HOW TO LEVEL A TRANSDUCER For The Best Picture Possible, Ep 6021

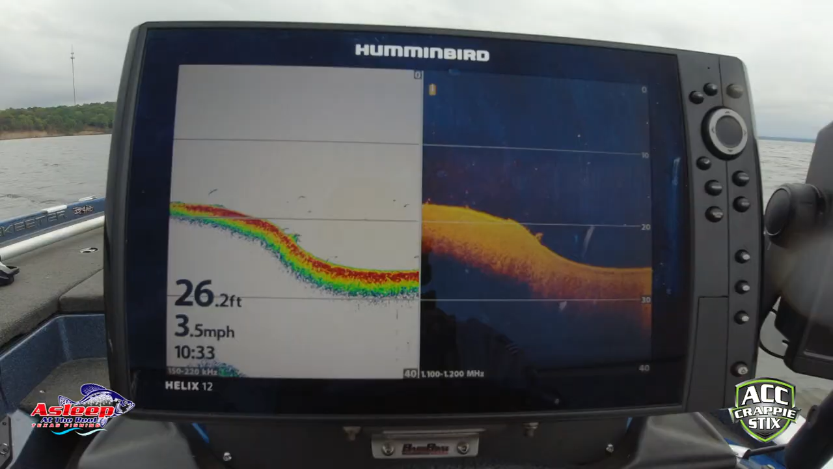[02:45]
On screen: depth 26.2 ft, speed 3.5 mph
So guys, here's a good example of what a bad transducer is going to do.
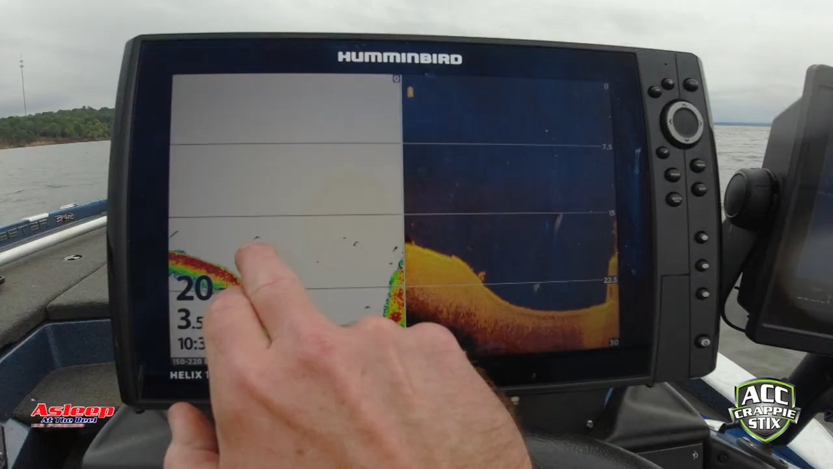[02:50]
Now, actually, that's a pretty good arch there. But you can see right here, there's not a good arch.
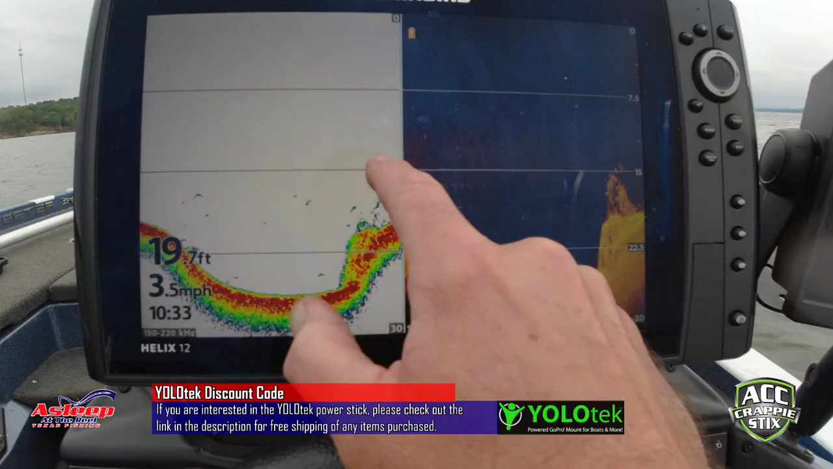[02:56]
On screen: depth 19.7 ft, speed 3.5 mph
There's not good arches here as well when you're using 2D. And so once you get that fixed, you're going to have the solid arches.
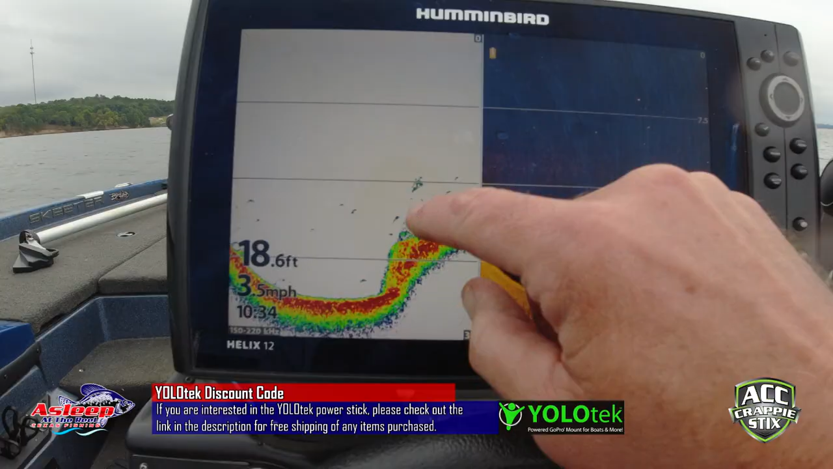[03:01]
On screen: depth 18.6 ft, speed 3.5 mph
We look over here, we see something right there.
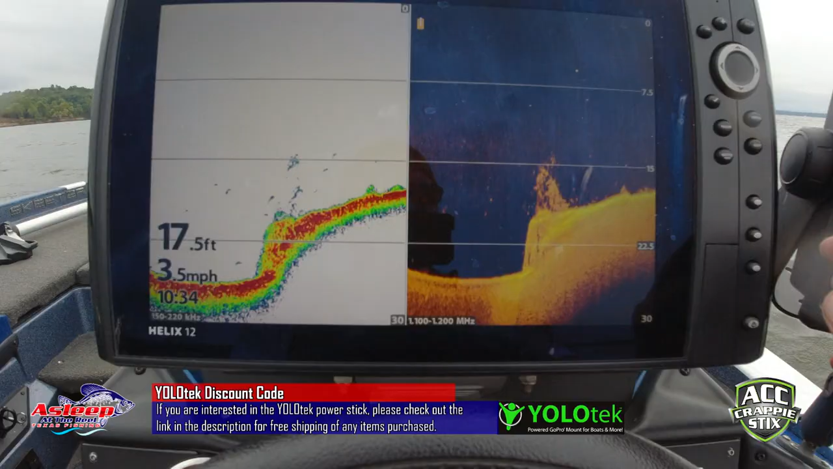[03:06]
On screen: depth 17.5 ft, speed 3.5 mph
Let me mark this location so I can make sure we hit it again and find that.
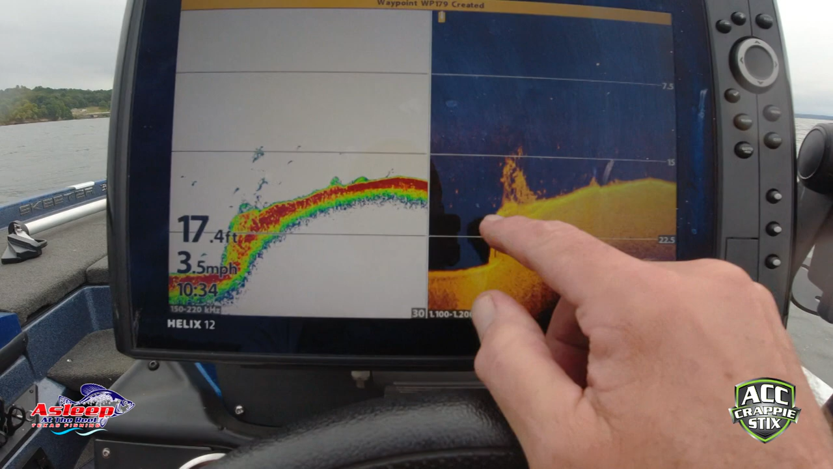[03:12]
On screen: depth 17.4 ft, speed 3.5 mph
That's, I know where we are. That's a tree.
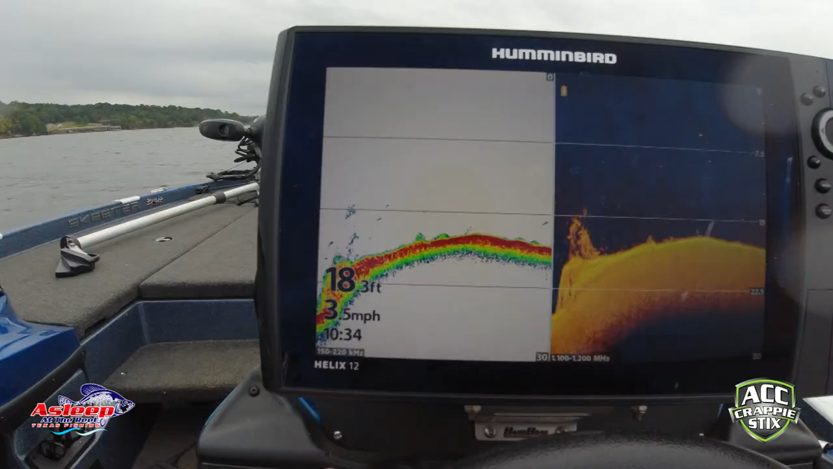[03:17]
On screen: depth 18.3 ft, speed 3.5 mph
And now that I've changed the transducer down a little bit, let's go to, let's go to side scan.
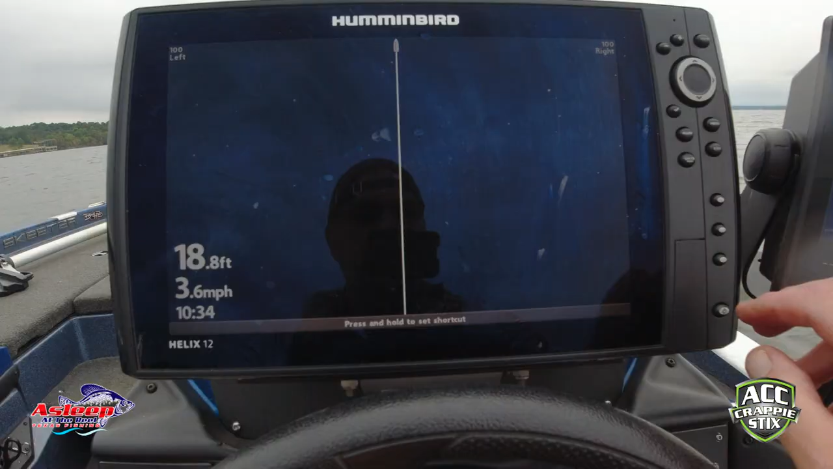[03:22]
On screen: depth 18.8 ft, speed 3.6 mph
So that's still pretty clear with a bad transducer. I see a bad transducer.
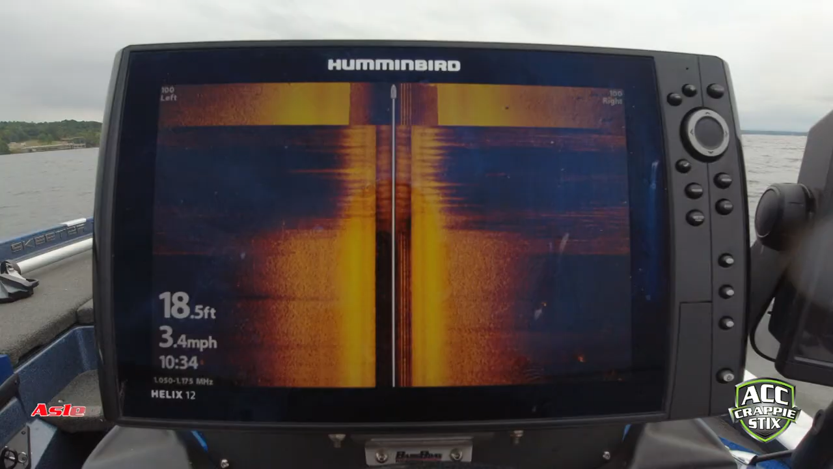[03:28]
On screen: depth 18.5 ft, speed 3.4 mph
A transducer that's not leveled. I'm still seeing some stuff in here.
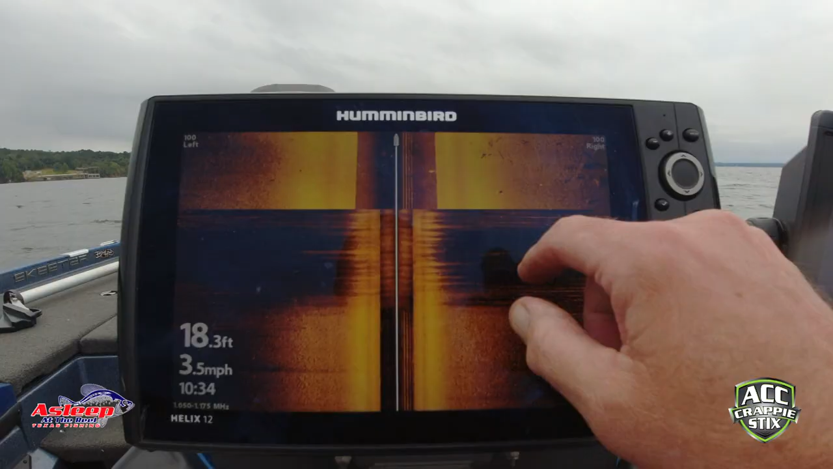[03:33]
On screen: depth 18.3 ft, speed 3.5 mph
Just not a lot of fine detail like right in there. Get a little closer.
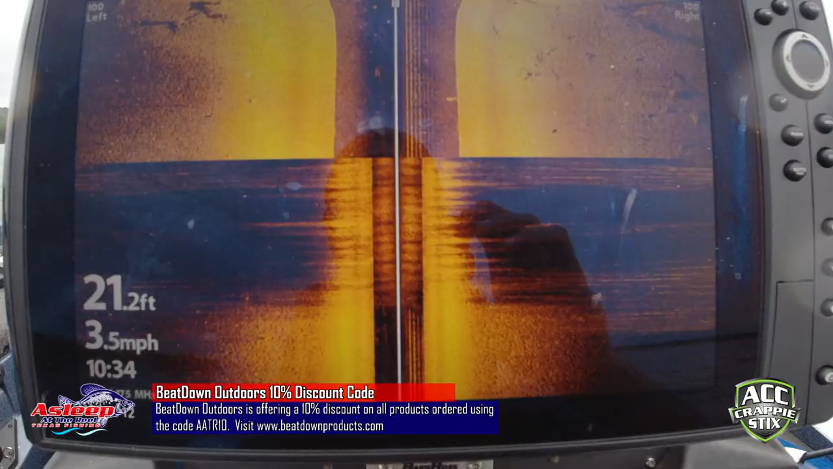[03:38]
On screen: depth 21.2 ft, speed 3.5 mph
You see there's something there. Can't see any detail, but I see the shadow.
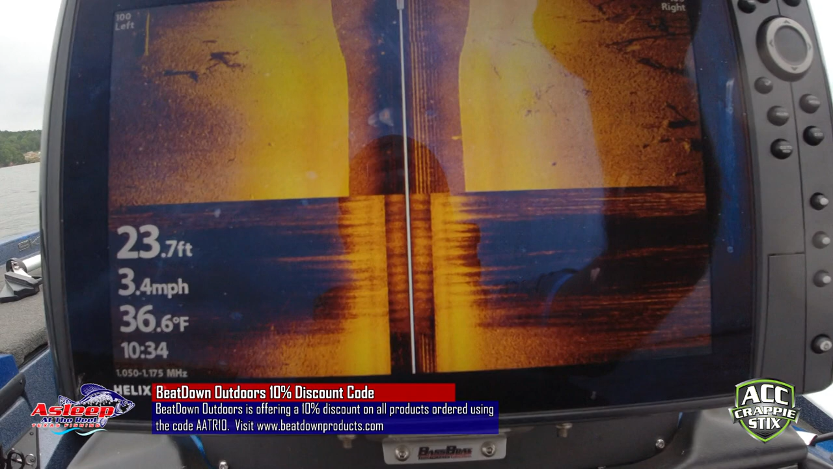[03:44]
On screen: depth 23.7 ft, water 36.6°F, speed 3.4 mph
So let's get this thing leveled and we'll carry on.
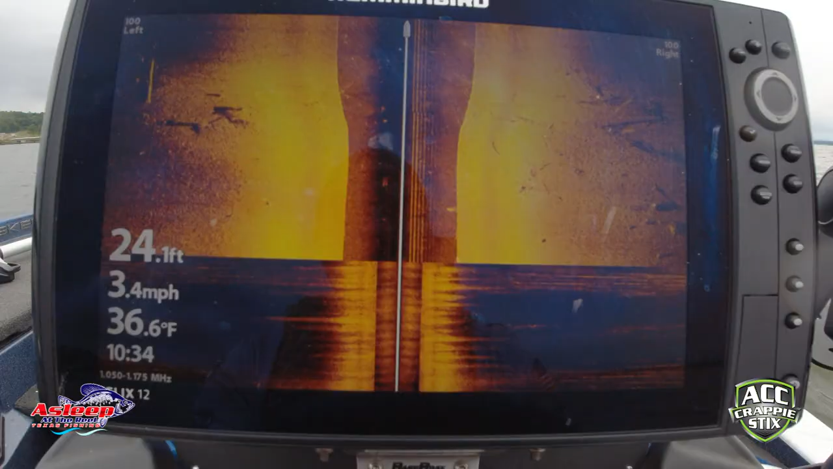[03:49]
On screen: depth 24.1 ft, water 36.6°F, speed 3.4 mph
Okay, so let's talk about this for a minute.
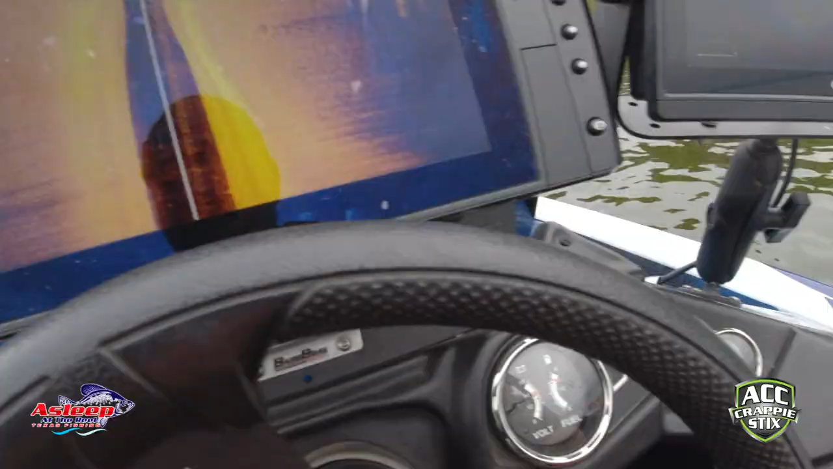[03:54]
So I'm going about 3.4 miles an hour. And that's pretty much what I do when I'm using side scan.
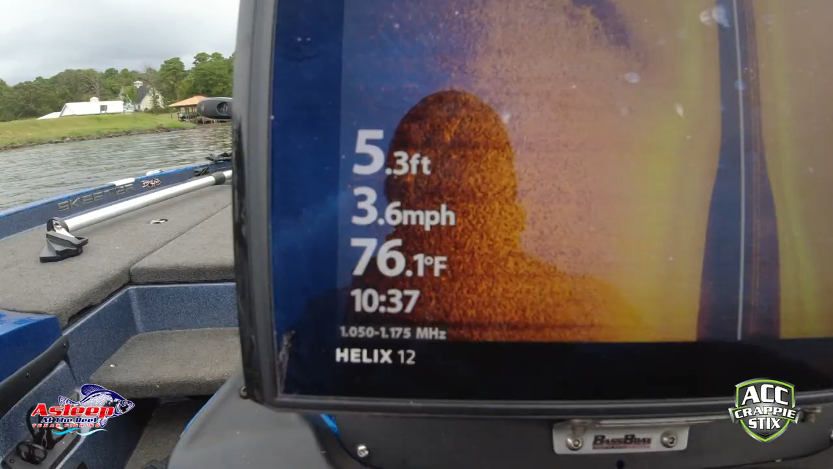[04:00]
On screen: depth 5.3 ft, water 76.1°F, speed 3.6 mph
And that's really what you have to do. If I want to go five miles an hour, I got to reset it for five miles an hour. I'll show you this. So you see right now where my bubble is.